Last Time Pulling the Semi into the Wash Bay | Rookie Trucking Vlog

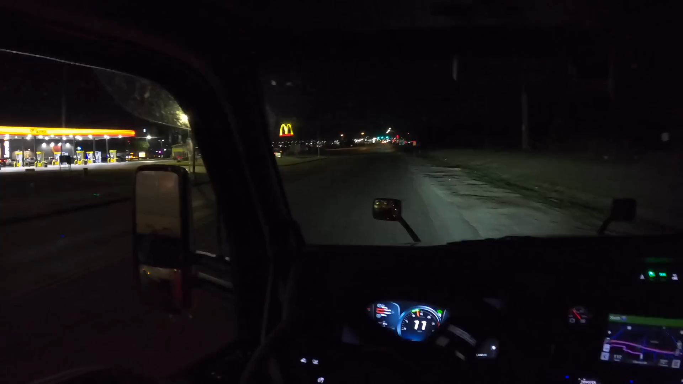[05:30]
as low as is brand new but this intersection up here is not made for trucks i literally swung out as long as i could and i was still close to clipping the curb all
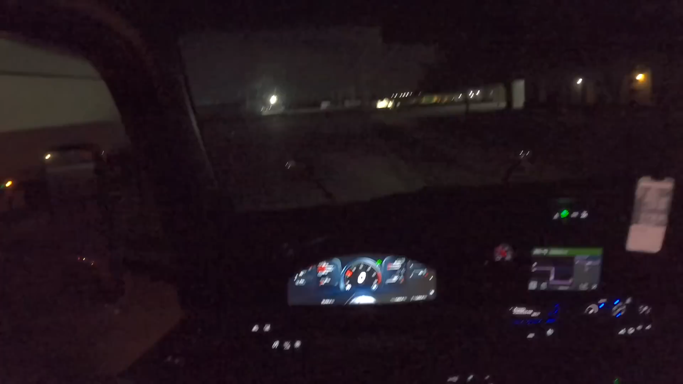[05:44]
right guys so i got here um and i guess i'm parking out on the street um i got here the gate was open and
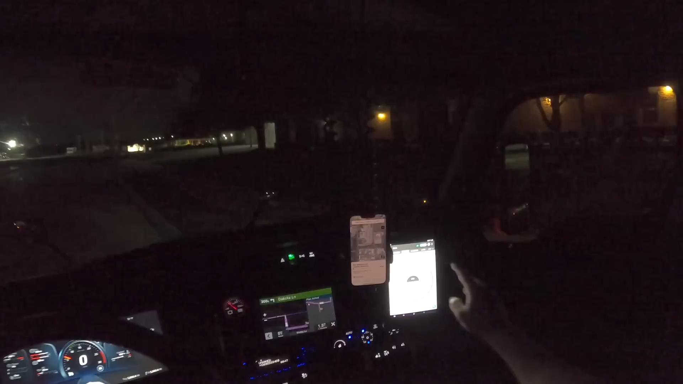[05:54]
there was like a couple employees standing outside and i was here the other day and it's just like a gravel lot with like just a whole bunch of trailers sitting there so i was like hey can i park in there and they're like oh no this is off limits you got to park on the street so uh here we are
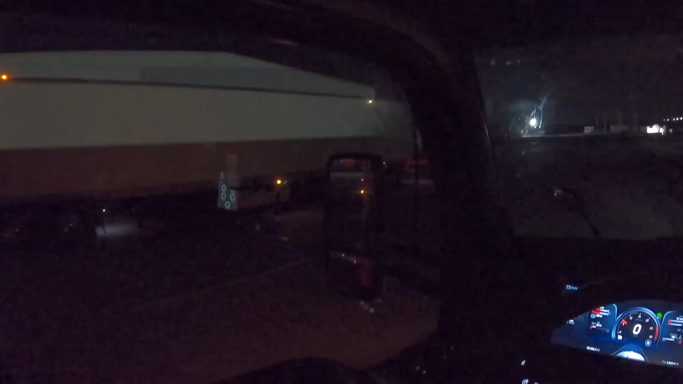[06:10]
on the street there's a cfi driver parked behind me back there um there's enough room for two trucks to or a truck to go through there i'm just hoping i don't wake up to a parking ticket